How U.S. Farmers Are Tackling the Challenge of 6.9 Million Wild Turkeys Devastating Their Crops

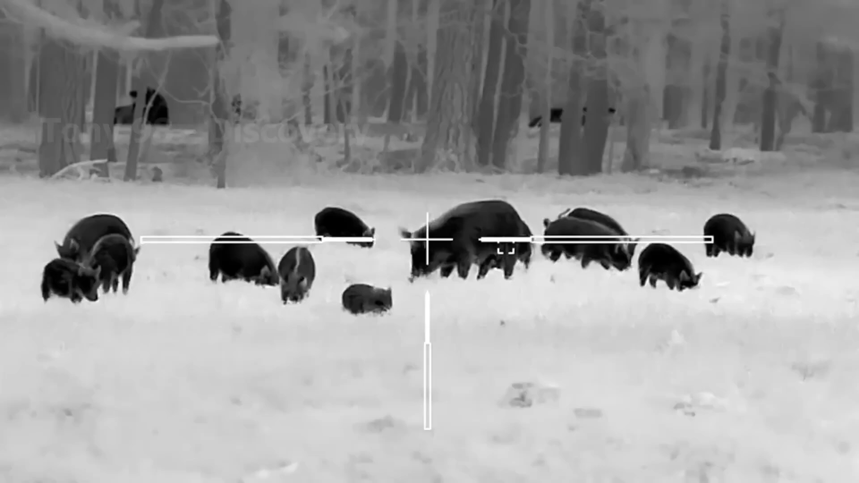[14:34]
Many farmers even kill dozens of wild boar and do not bother to pick up their carcasses,
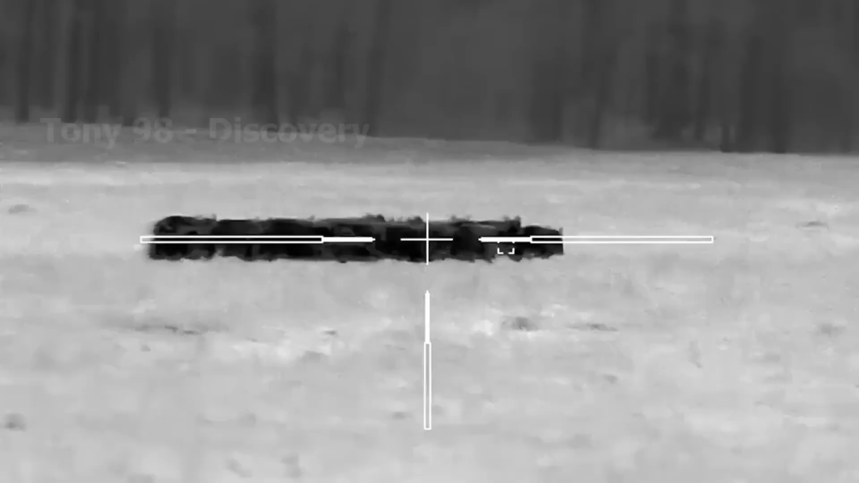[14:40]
just because they are so used to wild boar meat.
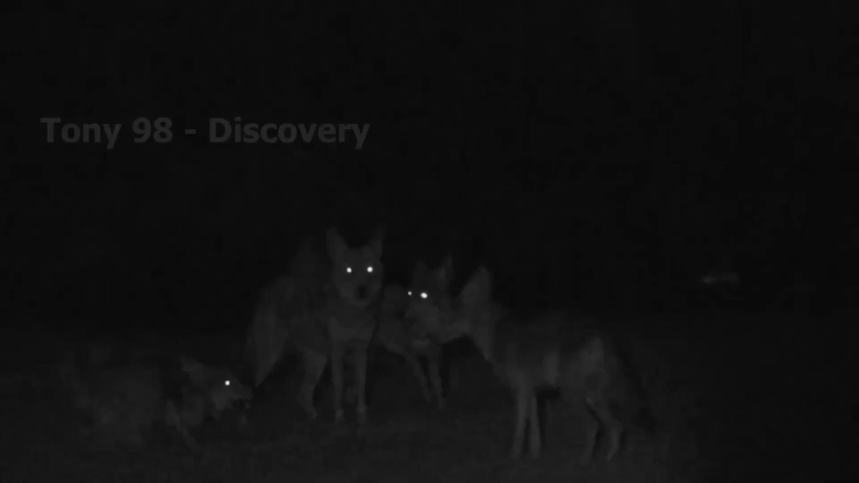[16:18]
Coyotes spend most of the day robbing the forests, and at night time is usually the time when they go foraging.
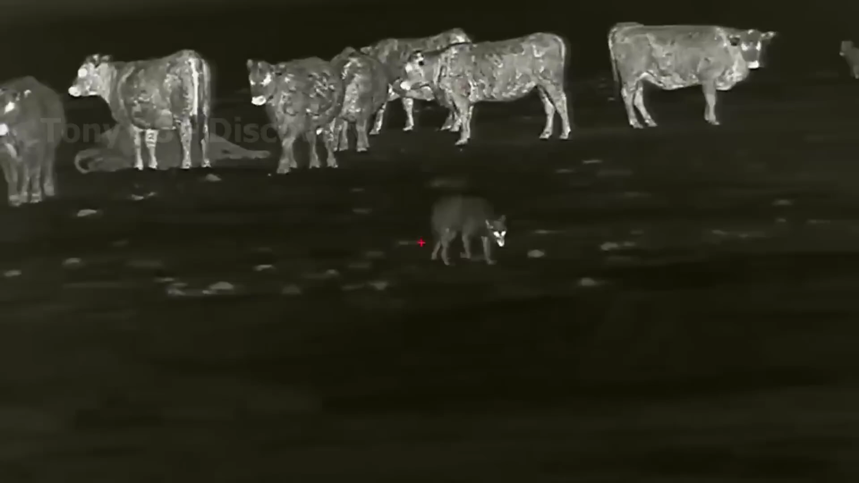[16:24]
This is also the time when many coyotes come close to livestock farms to feed.
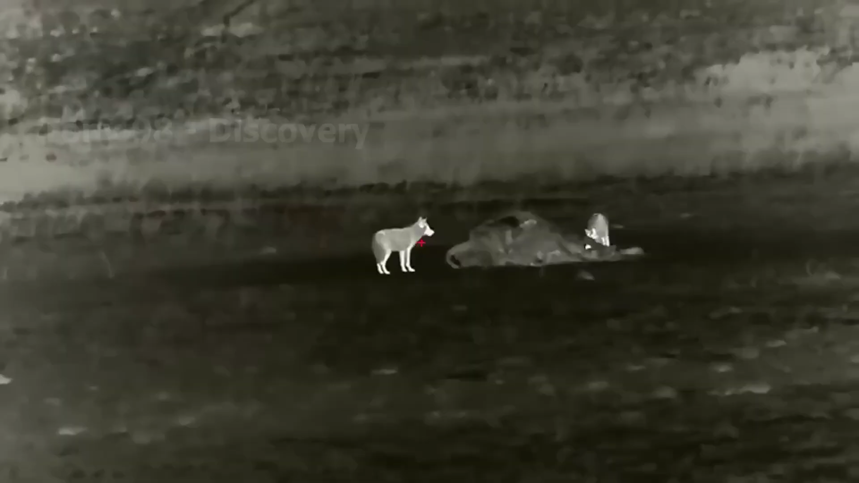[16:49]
In addition, it is not uncommon for coyotes to attack and kill farm animals.
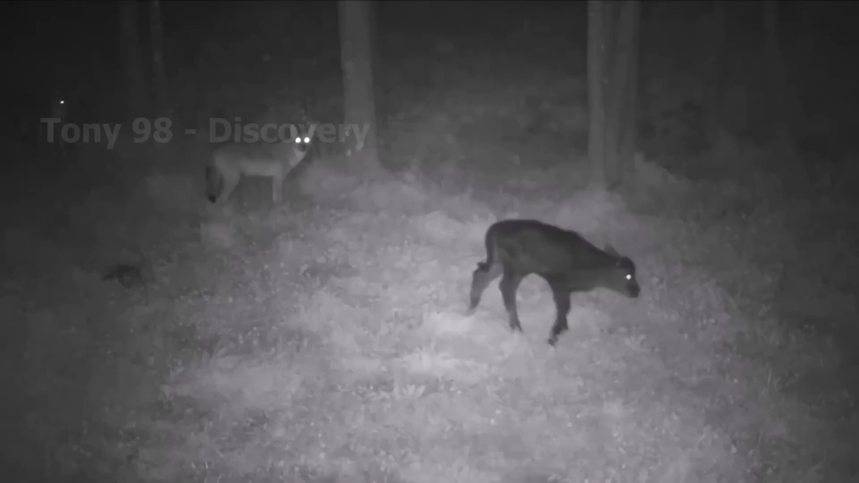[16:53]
According to USDA statistics, each year in the United States, about 117,000 livestock animals are killed by coyotes. This is also the wild animal that is responsible for the most loss of life.